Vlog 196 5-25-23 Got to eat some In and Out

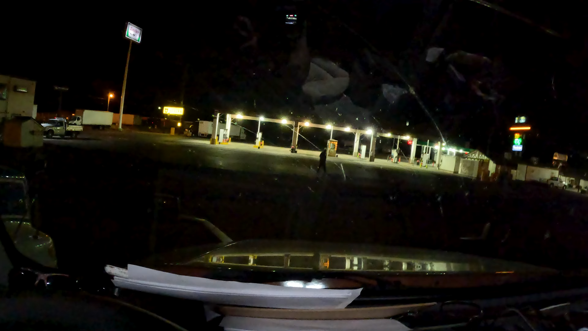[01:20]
This guy making a slow shuffle on to go inside. Probably just woke up. I feel that. I stopped here at the TA Express in Salina, Utah.